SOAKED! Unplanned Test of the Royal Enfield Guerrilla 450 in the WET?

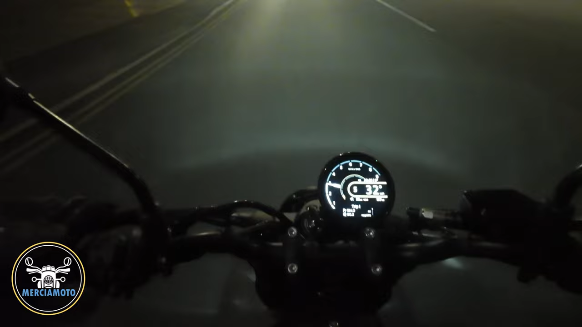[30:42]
Just thought I'd show you. I've let it run to low fuel. And what happens as soon as you get to low fuel, and you start to get the fuel light flashing, it starts to count you down. So it kicked over at 60 when it's with 60 miles left. So you can see this, I'm down at 57 now. So just to show you, just to drop back on and show you, that's and what the also